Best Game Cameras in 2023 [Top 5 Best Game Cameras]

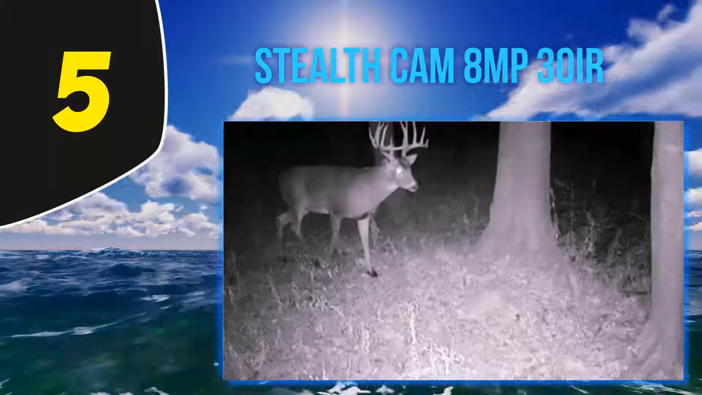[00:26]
resolutions like 8 4 and 2mp the retina technology of the camera